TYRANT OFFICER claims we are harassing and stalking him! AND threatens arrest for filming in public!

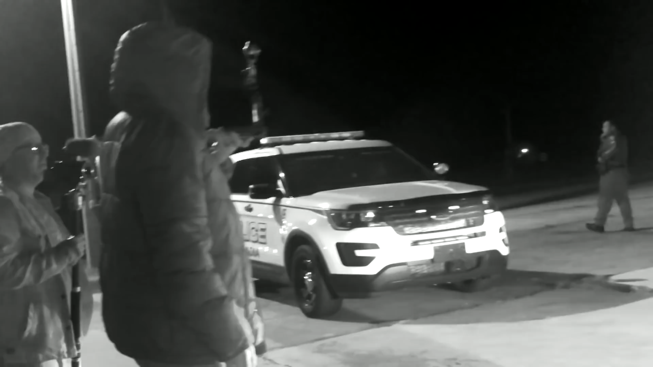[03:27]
We got three Arcadia PD and one DeSoto County Sheriff.